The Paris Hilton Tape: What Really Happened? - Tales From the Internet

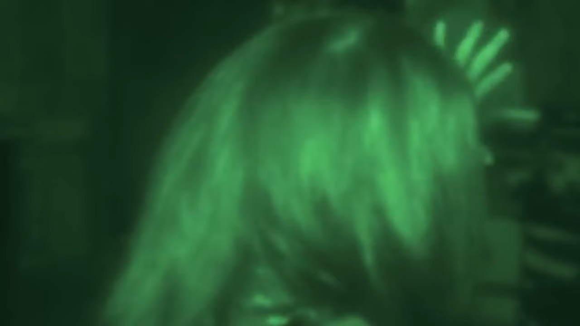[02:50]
All in night vision, with Paris Hilton looking like a cryptid of some sort. I was expecting something more like that infamous Pamela Anderson and Tommy Lee video, which apparently is getting a Hulu series made about it now.